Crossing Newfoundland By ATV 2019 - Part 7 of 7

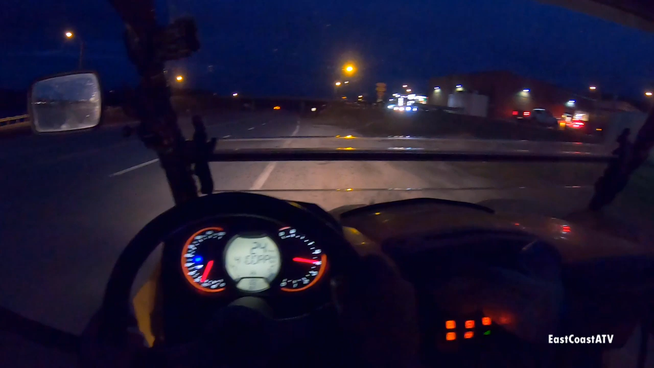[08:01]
It was after dark. Instead of taking the highway into the ferry terminal,
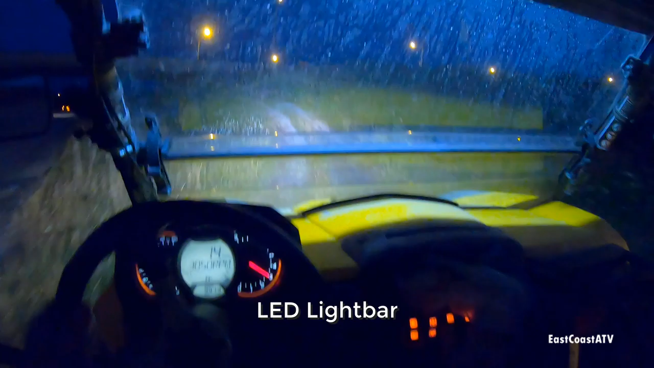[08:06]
there's now a trail just off the main road behind the Tim Hortons that I just got on here now that takes you all the way into the ferry terminal.
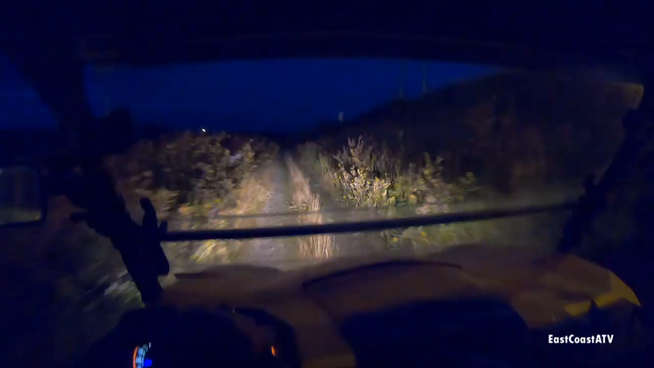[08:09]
So you don't have to drive on the highway anymore.